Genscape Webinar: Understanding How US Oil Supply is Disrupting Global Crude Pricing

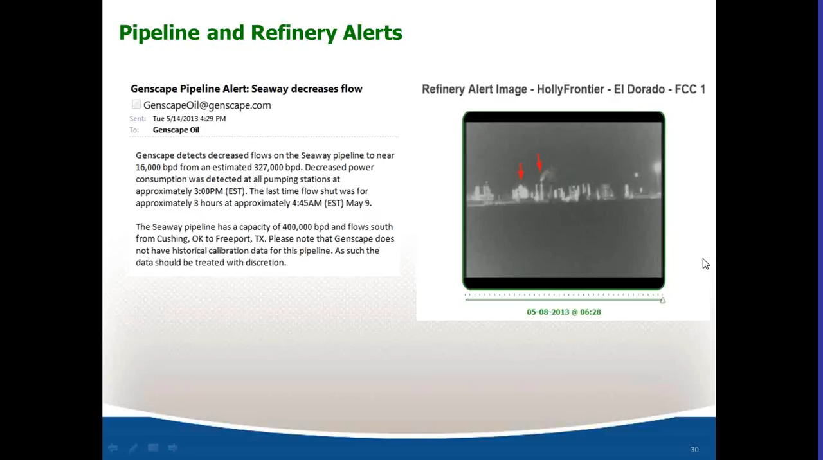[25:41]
You see the smoke, the discharge coming from the stack, and you also see the unit that is starting to heat up. So when we see activity changes at refineries, we monitor, we also alert on those.